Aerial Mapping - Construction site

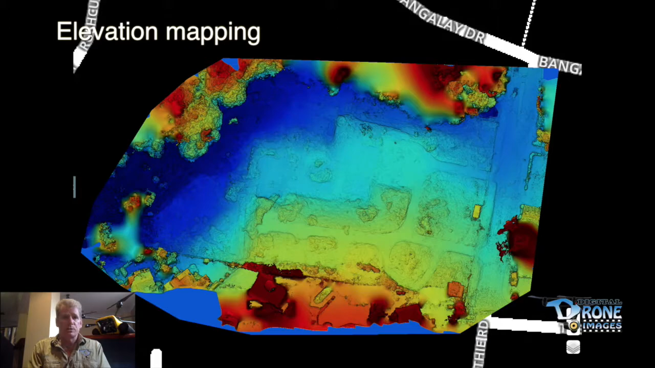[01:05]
What we also do is we put together elevations on that property. You can see the different levels are indicated.
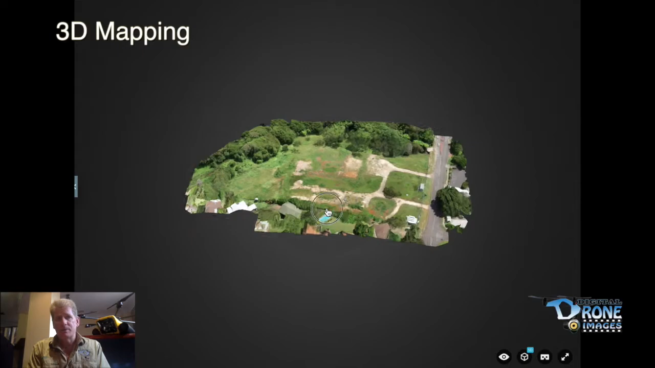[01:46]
The 3D mapping is quite good because you can get an aerial perspective from a 360 degrees on three different axis.
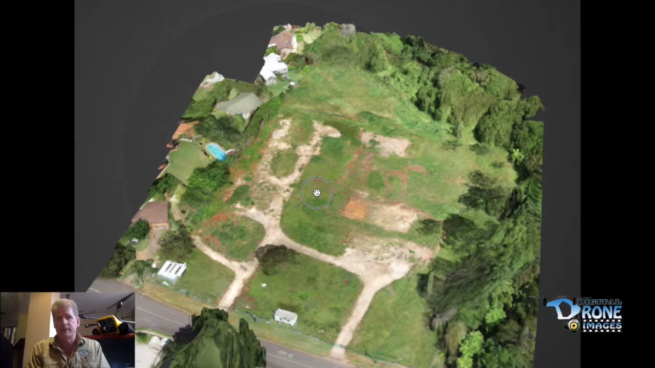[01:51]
So you can spin the map around and take a look at your building site in each one of the different stages. This is quite good and you can be used together with the elevation mapping to determine the size
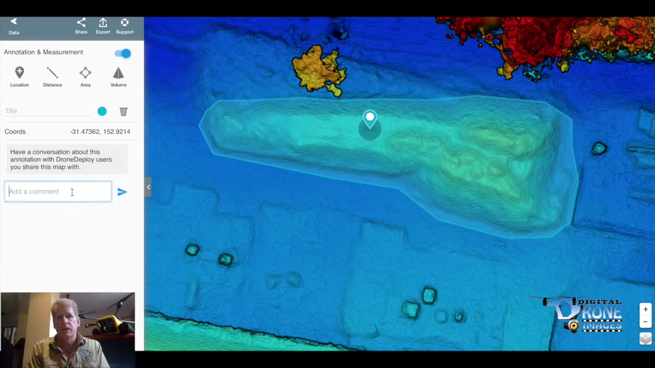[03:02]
This one showing here is you can actually track the volume of different piles
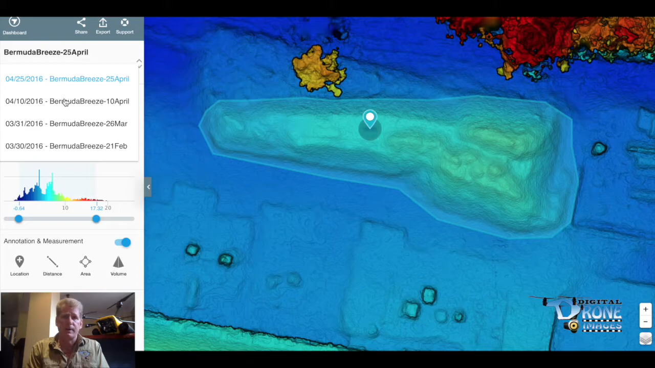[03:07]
of sand or different materials that are actually on site.
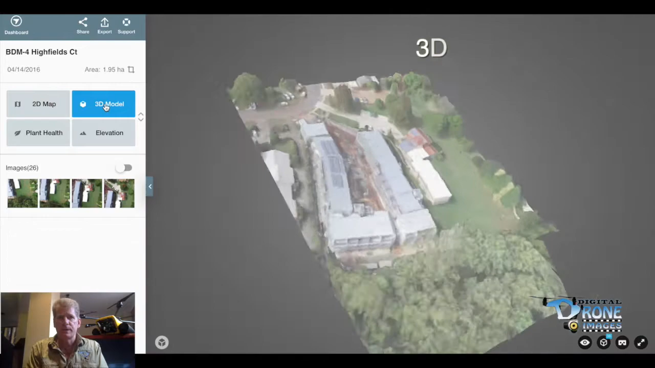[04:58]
The mapping, this was taken, I believe, at about 200 feet high, this one here.
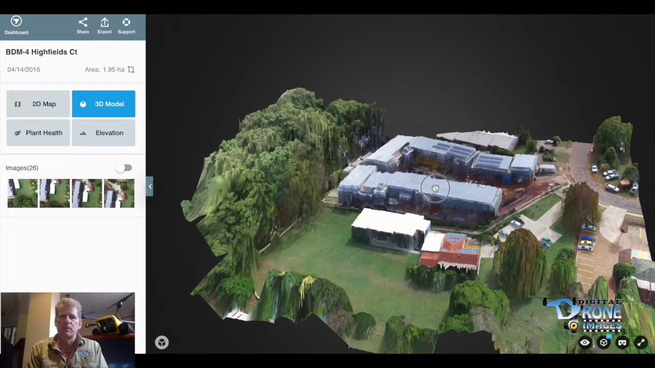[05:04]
And your mapping overlay is going to determine on your side elevations.
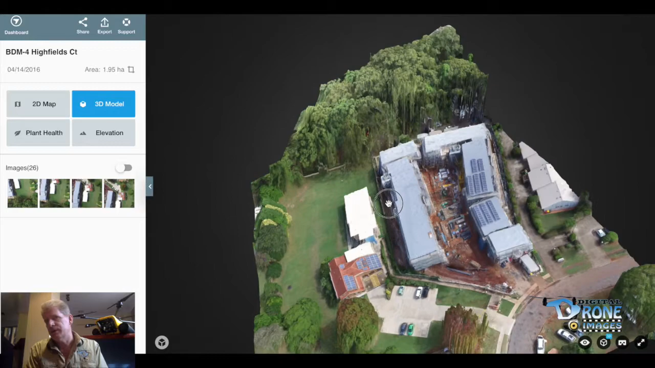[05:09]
And now we can also do an elevation mapping as well if you want to see what is happening on the side of an elevation for a high rise such as this.